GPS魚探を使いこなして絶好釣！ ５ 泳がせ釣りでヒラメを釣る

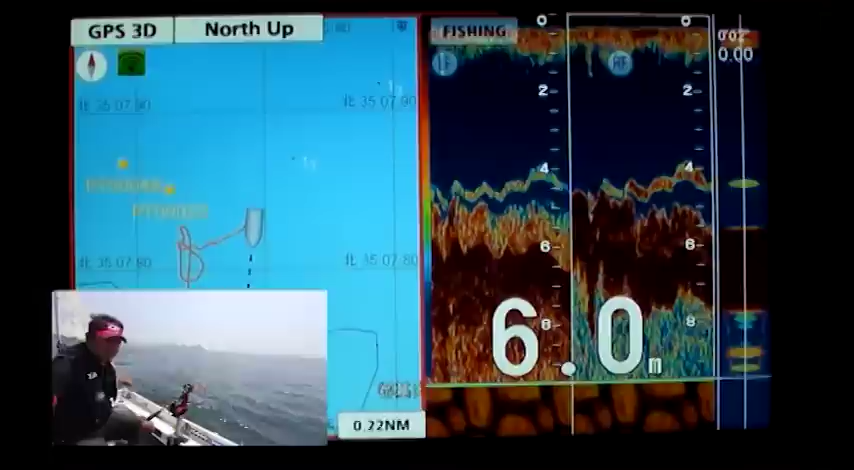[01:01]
On screen: depth 6.0 m
あまり険しい岩床地帯だとボートが流れた時に根がかりしやすいんですねですからもう少し険しくないところ理想的なのは平根平な岩床地帯そういうような場所はヒラメすごくいいんですが釣りやすくてですね
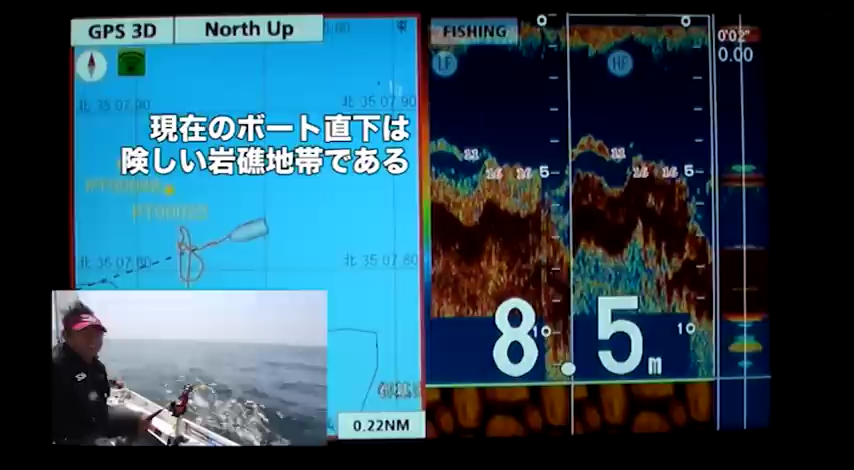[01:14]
On screen: depth 8.5 m
あるいは砂地に根が点在しているような場
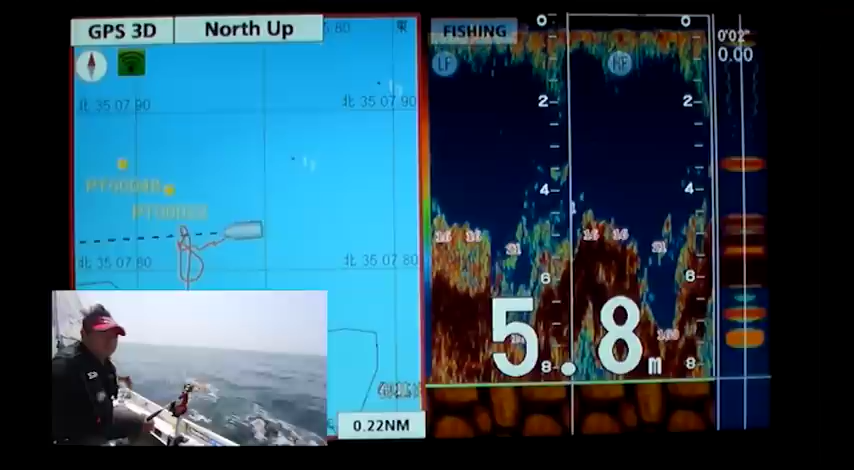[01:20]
On screen: depth 5.8 m
所そういう場所がボートを流しながら釣りやすい場所ですヒラメ自身は大好物のエサが
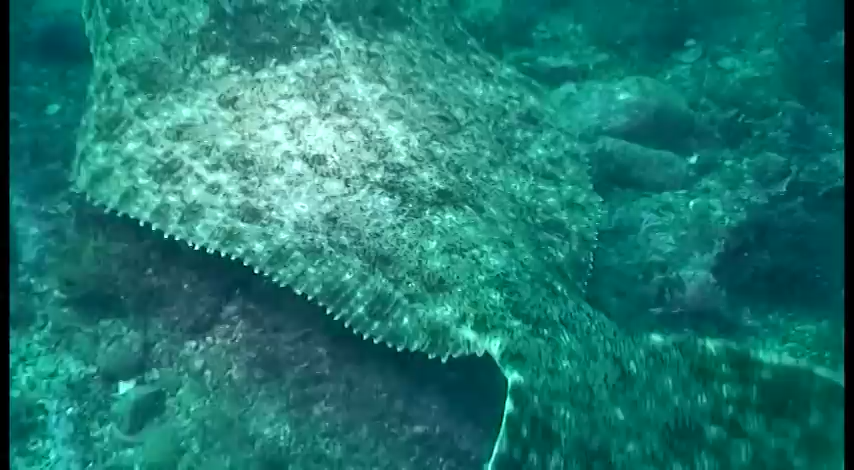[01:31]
表層付近を泳いでれば海底から表層まで浮上してそれで捕食するっていうこともするんでどの映像にもヒラメ自身は泳いでますただ釣りで狙う時はヒラメがじっとしているのは海底にへばりついている状況なのでその付近を狙うと確率が上がります
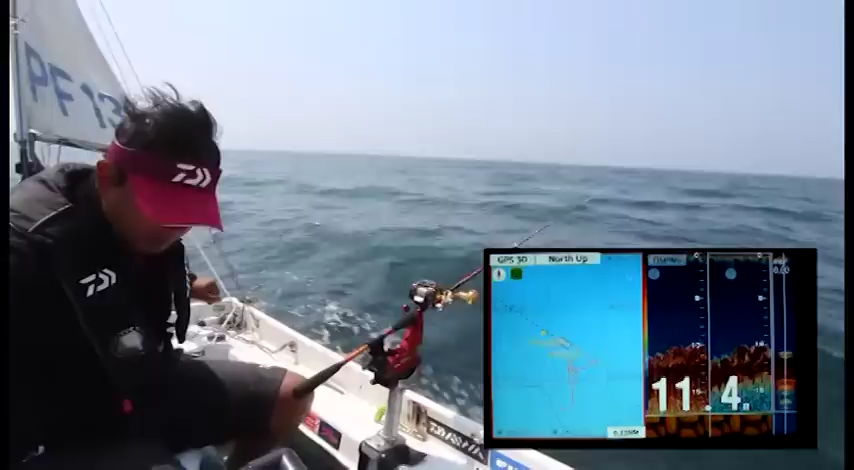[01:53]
今水深12メートルぐらいですねこの付近でちょっと仕掛けを下ろしてみます今回のエサはカタクチイワシこういった形で息のいいカタクチイワシを針につけていますでは仕掛けを下ろします